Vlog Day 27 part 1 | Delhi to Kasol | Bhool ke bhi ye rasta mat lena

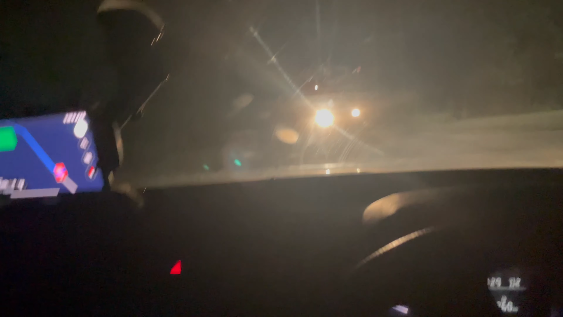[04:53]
बहुत बढ़िया भाई, थैंक यू सो मच। बट ये रास्ता पता नहीं, अमन देख इसमें मैप में कहाँ जाके मिल रहा है। आगे ये रास्ता मिल तो रहा है, आगे जा रहा है ना राइट में, नहीं